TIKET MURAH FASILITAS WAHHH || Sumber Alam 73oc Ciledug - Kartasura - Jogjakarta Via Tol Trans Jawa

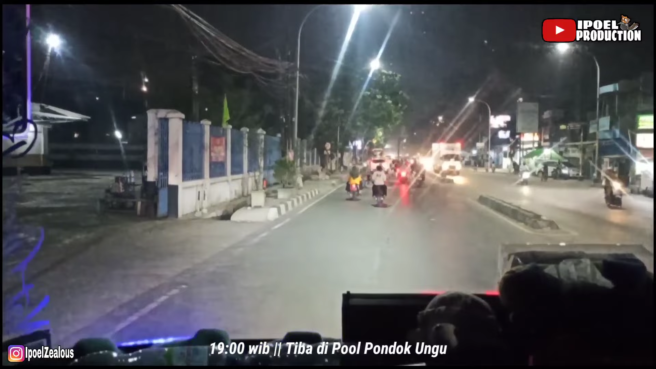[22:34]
Ini kita kecepatan ya, jalannya lancar ternyata dan pulnya pun masih sepi.
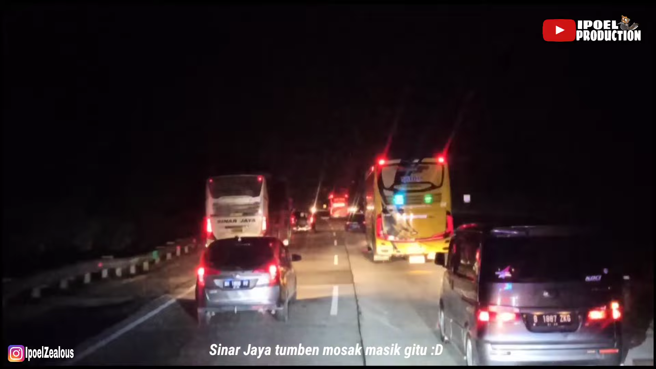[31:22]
Jalannya gelombang weh. Gopir yang pernah di Sumber Alam. Oh bukan Aransa, yang biru dia.